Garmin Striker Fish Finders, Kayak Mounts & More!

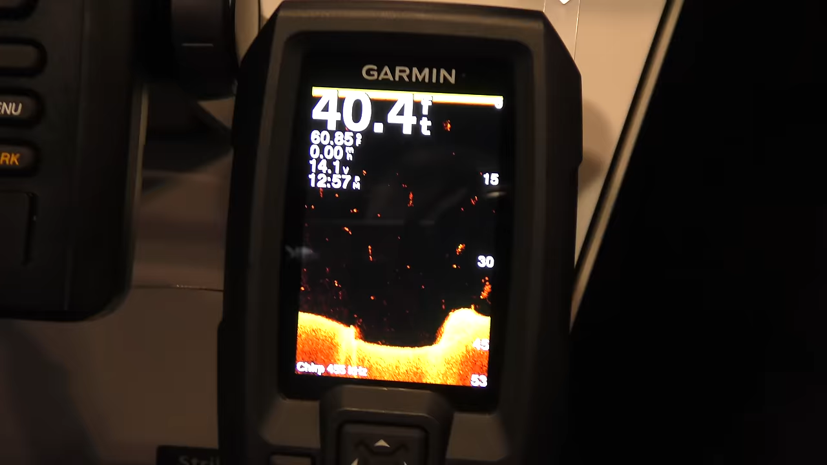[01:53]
On screen: depth 40.4 ft
So now we can hit down view, and you're going to get traditional sonar and down view sonar.
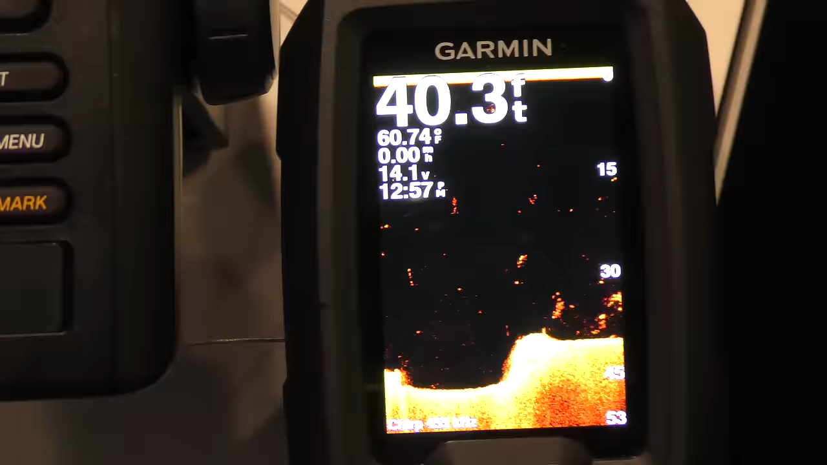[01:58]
On screen: depth 40.3 ft
This price point is $179 with the GPS built in. And so the difference kind of with down view versus traditional sonar, traditional sonar, your fish are going to show up more as arches versus down view.
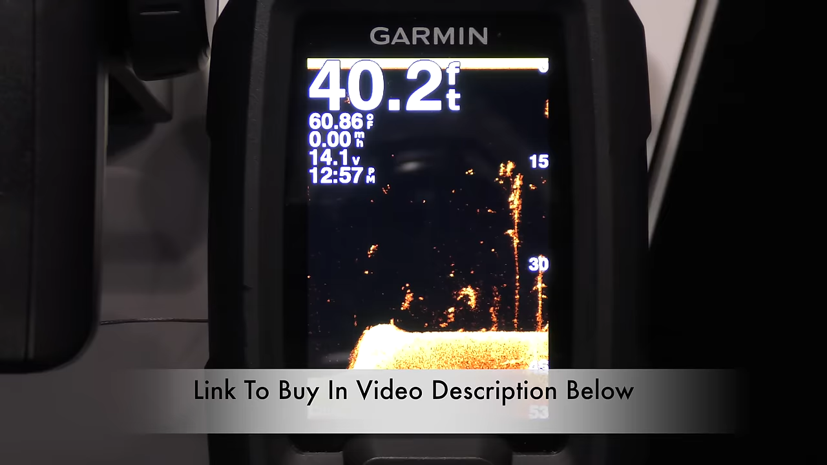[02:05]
On screen: depth 40.2 ft, water 60.86°F
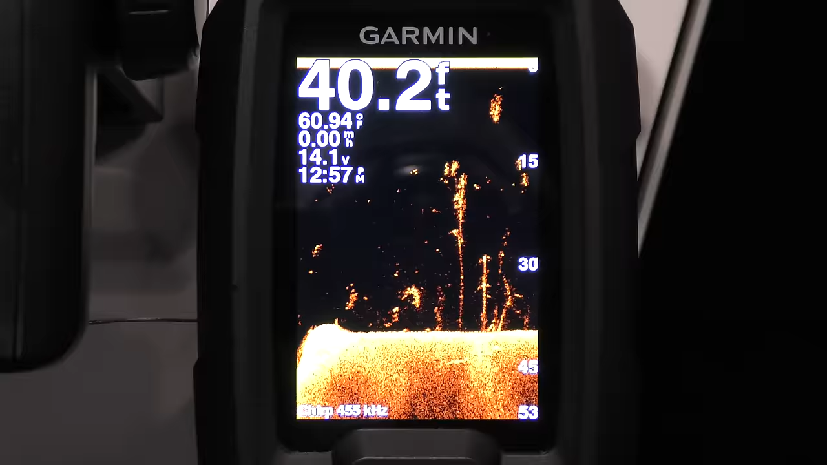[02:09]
On screen: depth 40.2 ft, water 60.94°F
They'll show up as very consolidated, like lines or dots. Correct. You want to use down view to find structure. The way the sonar goes into the water, down view is used to find structure where traditional shows fish.
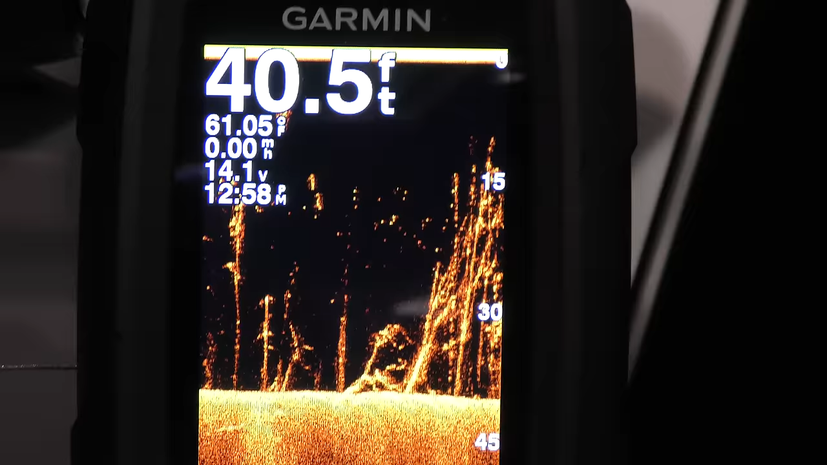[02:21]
On screen: depth 40.5 ft, water 61.05°F
So I usually like to keep mine on split screen.
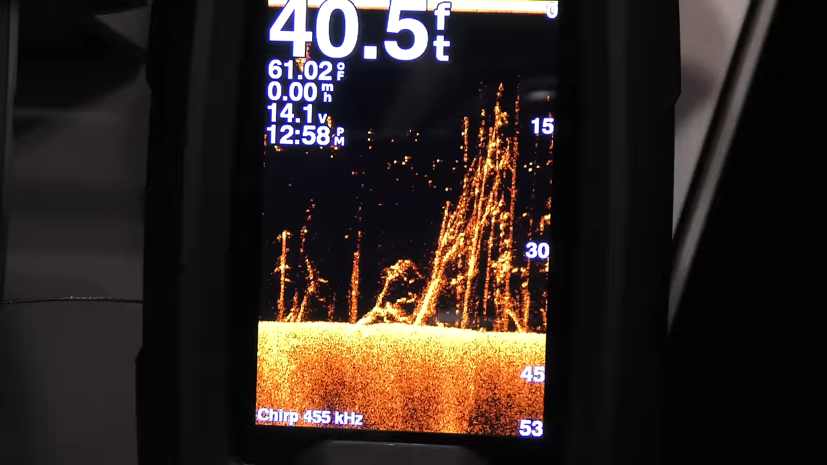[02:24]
On screen: depth 40.5 ft, water 61.02°F
So when I see the structure, I can see if there's any fish on top of it. Are we able to do that here on this show? Yeah, let's see. So let's go back here.
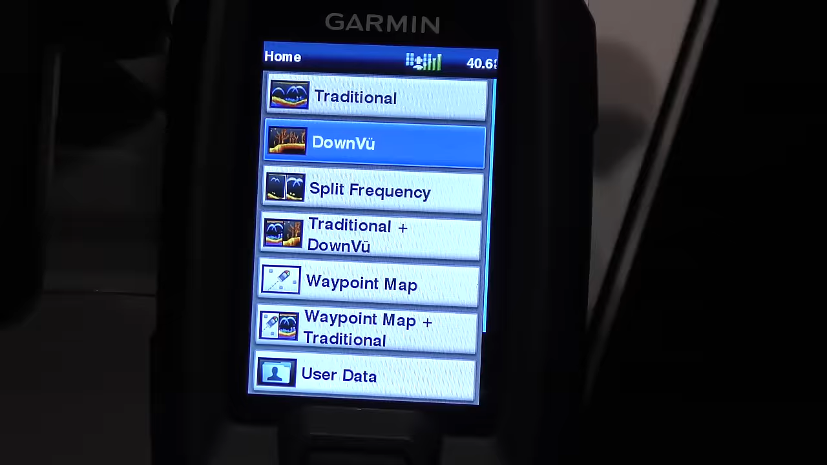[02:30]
Let's go to traditional down view, hit the check button.
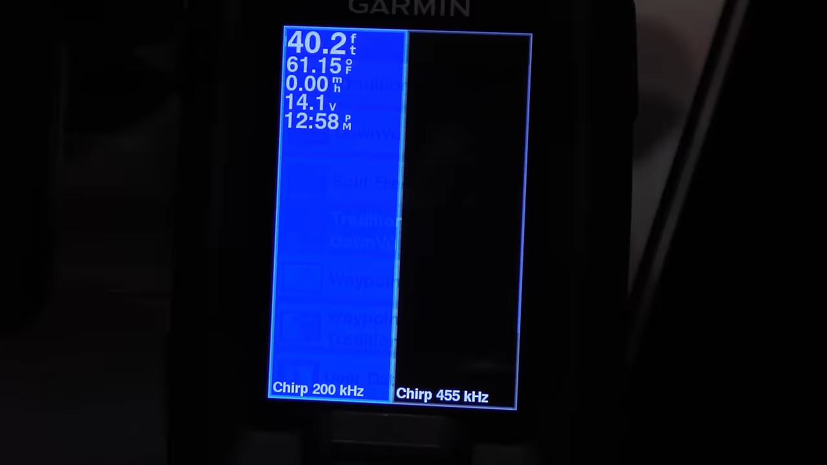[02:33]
On screen: depth 40.2 ft, water 61.15°F
So we're going to see the trees and the structure on the bottom.
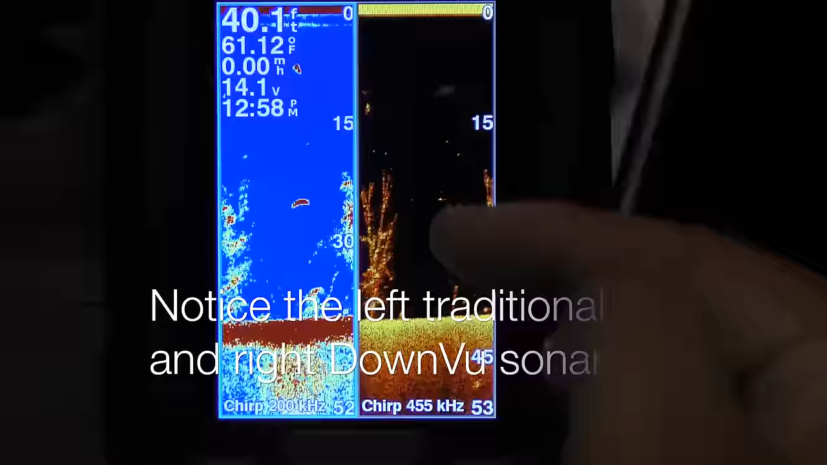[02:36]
On screen: water 61.12°F
And there we've got a couple of big fish hanging over the top of those trees. So we see the structure. We see the trees.
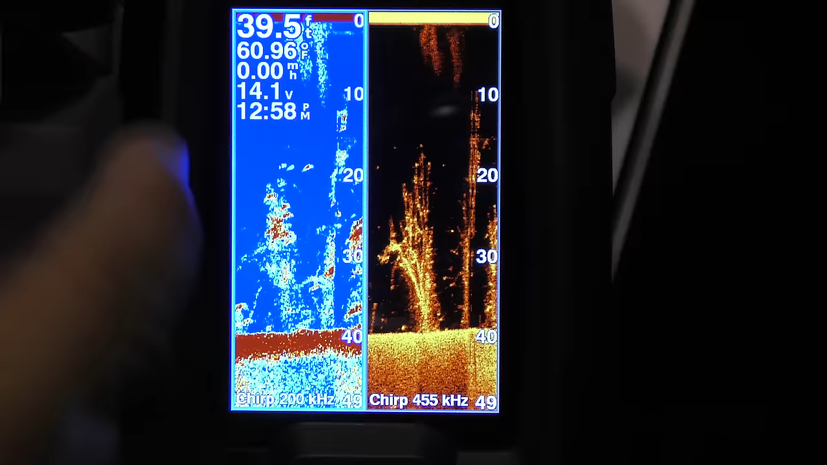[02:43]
On screen: water 60.96°F
We can mark a waypoint so we can get back to that spot if we want to save it for later.